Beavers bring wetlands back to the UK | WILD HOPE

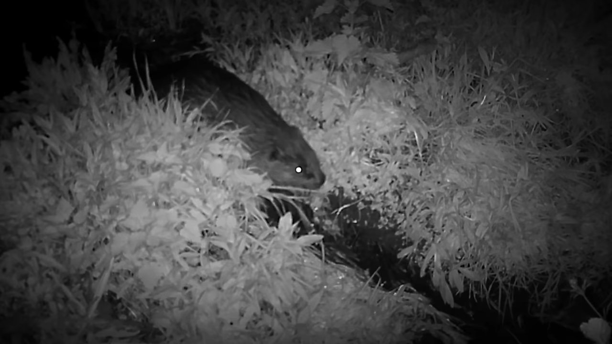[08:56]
So that's great. We've got a beaver coming up over the dam really slowly,
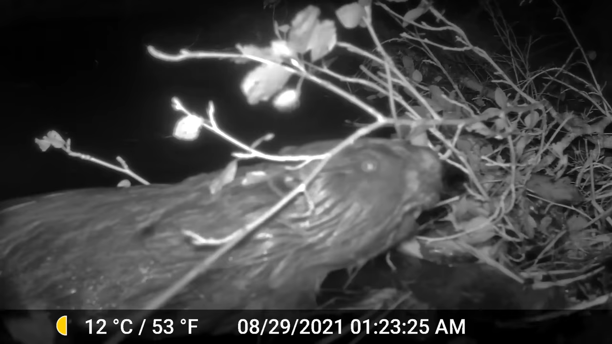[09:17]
The term, busy as a beaver, is no exaggeration,
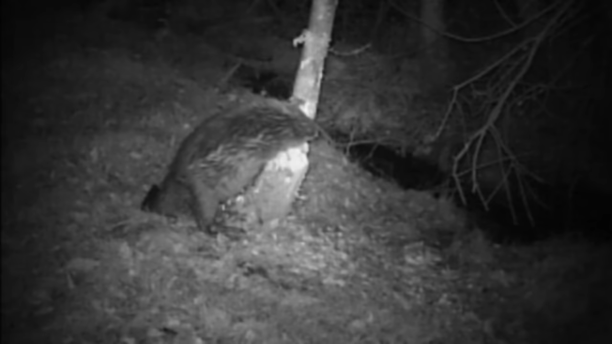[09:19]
as these mammals work tirelessly, damming up streams, felling trees, and building lodges.
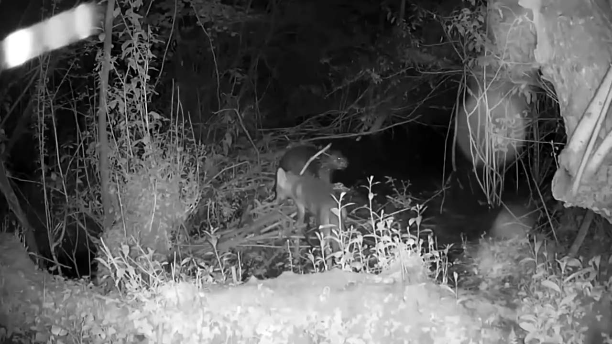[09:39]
We've got a lot of activity that we hadn't seen before, interactions between species. It was really interesting to see how otters were using the site that beavers had created.